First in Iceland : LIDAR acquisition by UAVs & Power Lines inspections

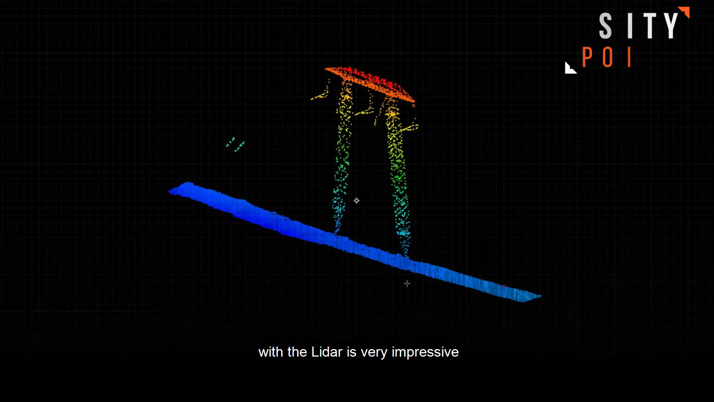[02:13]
It gives the accuracy of the location of the height of the
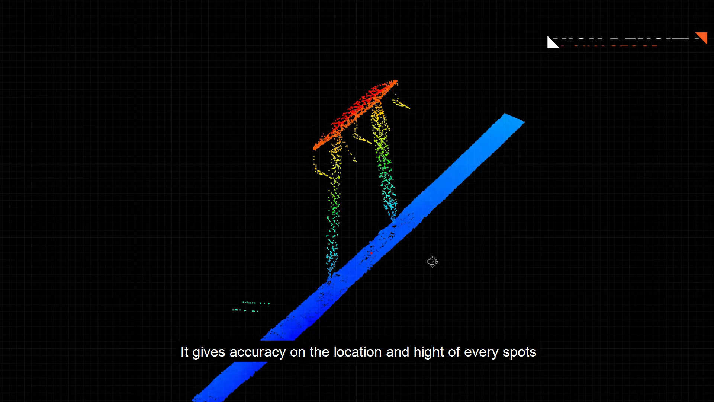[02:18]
contact in every spot and when you are measuring the distance from the contactor
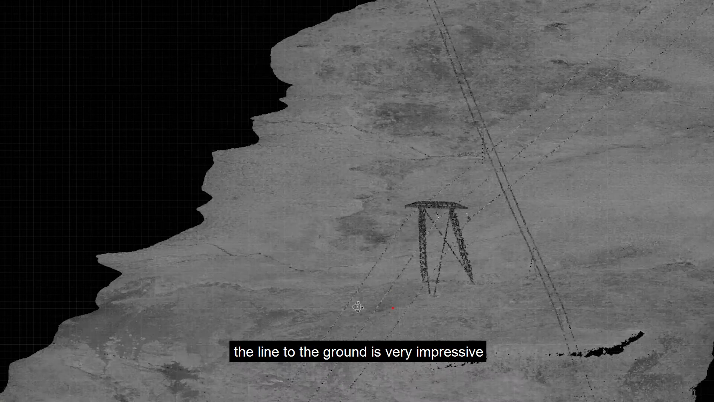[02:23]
to the ground or to object is very impressive.